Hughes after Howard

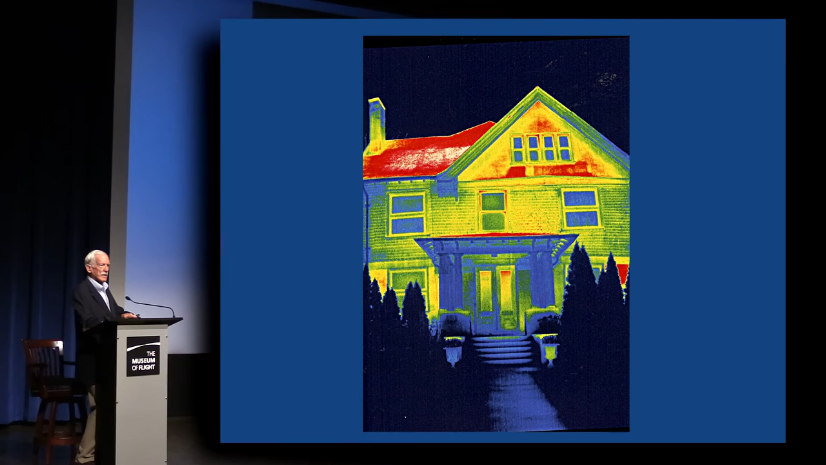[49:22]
Night vision, which is used by the police as well as by insulation people. If you're looking at a house like this, you can tell where it's badly insulated because the red is where the heat is coming out of the place. So you know exactly where to put insulation. Digital watch, we invented that. We tried to produce it for two years and got put out of business by cheaper manufacturers.